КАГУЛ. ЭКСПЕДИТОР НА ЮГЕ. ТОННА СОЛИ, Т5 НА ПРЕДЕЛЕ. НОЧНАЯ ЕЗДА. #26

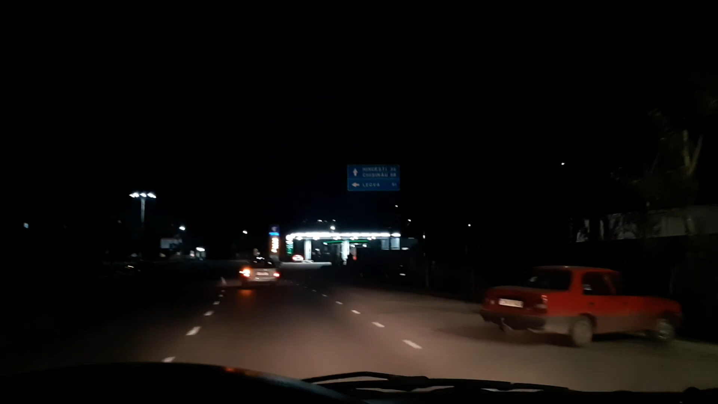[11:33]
Так, Кишинев 68 километров Еще час Примерно
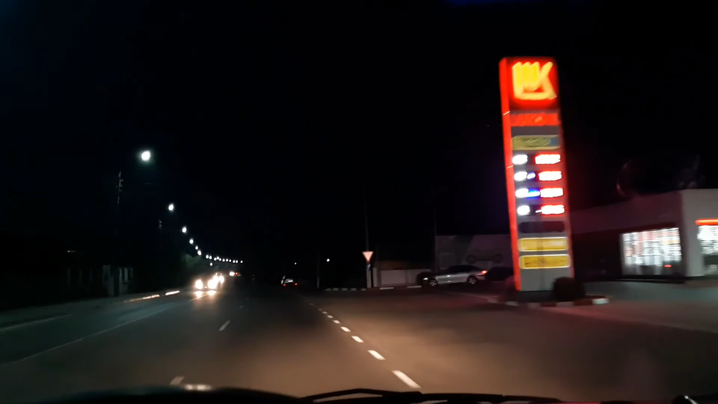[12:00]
Так что Все по плану Главное Внимательно Сейчас Фигачим По бетонке Водальный Оп Нет Не остыть Товарища Опа Хороший свет На Тэшке Обалденно Когда вообще Полная темень Светит Конкретно
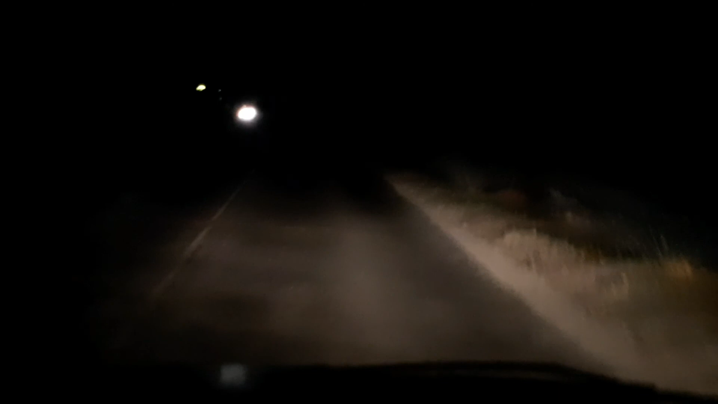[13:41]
Но прикольно Красиво Тут уже мало Что видно Так что На сегодня Хватит съемок Завтра Наверное В Аргеев Еду